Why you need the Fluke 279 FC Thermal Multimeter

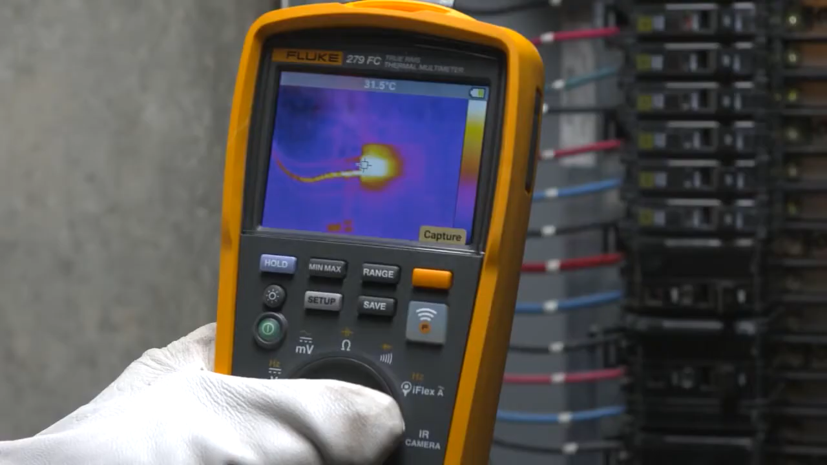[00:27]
On screen: spot 31.5°C
Easily detect a heat map on the 3.5-inch full-color LCD screen that shows you where the hotspot is before you begin repairs.